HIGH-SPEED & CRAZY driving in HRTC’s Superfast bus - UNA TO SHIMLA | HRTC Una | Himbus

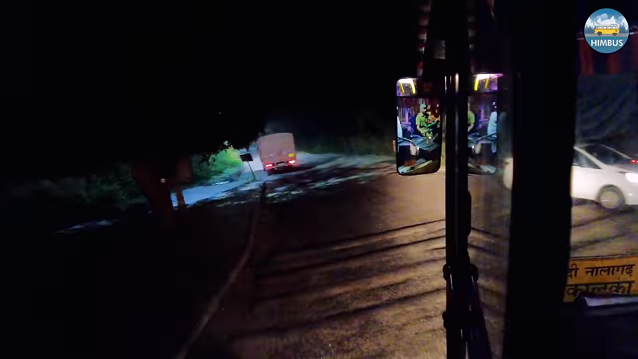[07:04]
यहाँ नया नंगल में फिर थोड़ा डाइवर्जन लेकर जाना होता है और इस रोड की हालत भी काफ़ी ख़राब है,
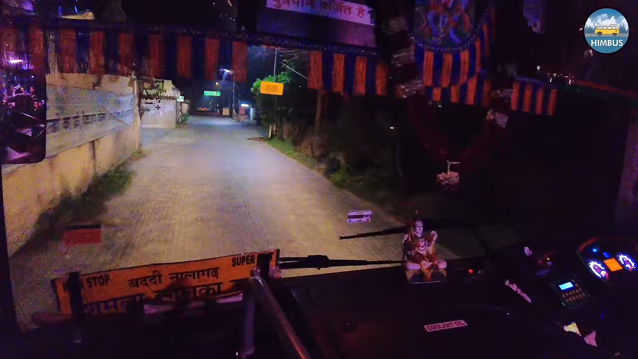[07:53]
नंगल से आगे अब आनंदपुर साहिब तक हमें इस तंग सी सड़क से होकर जाना होगा, क्योंकि मेन रोड फ्लाईओवर की कंस्ट्रक्शन की वजह से बंद है।
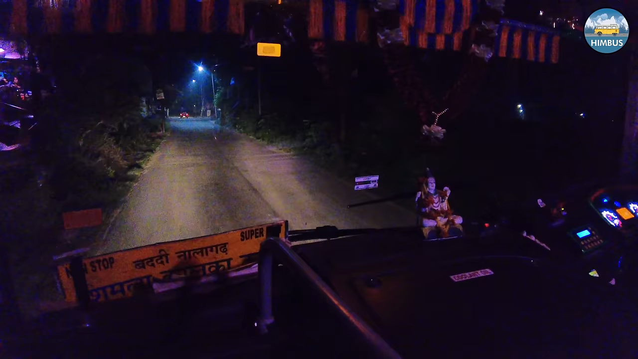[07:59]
लेकिन इन तंग सड़कों पर भी हमारी बस की रफ्तार में कोई फर्क नहीं पड़ा।
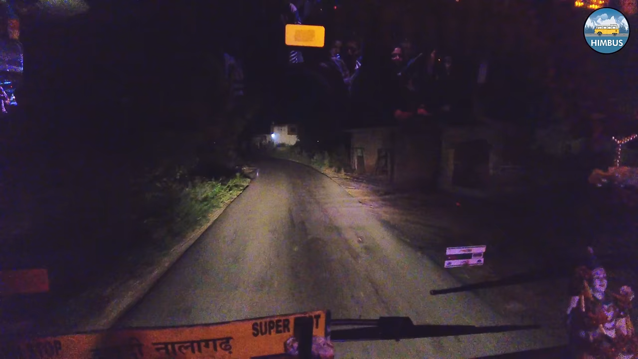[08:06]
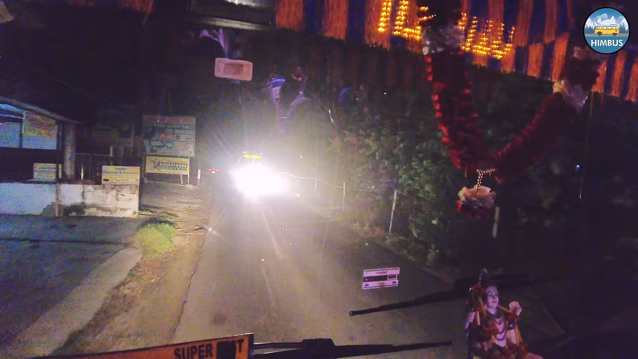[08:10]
पर जहां बड़े वाहनों को पास करना हो, वहां थोड़ी स्पीड कम करनी ही पड़ती है।
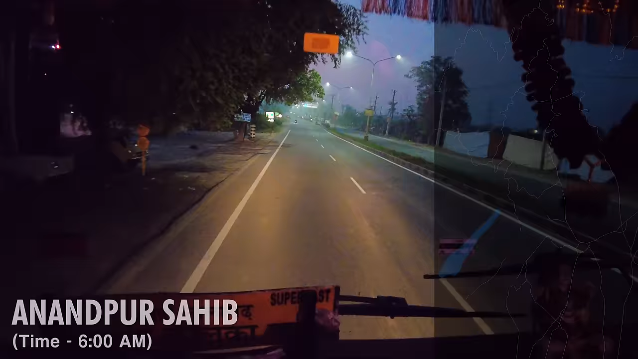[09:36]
फिर आनंदपुर साहिब में हम दोबारा मेन रोड पर पहुंच गए।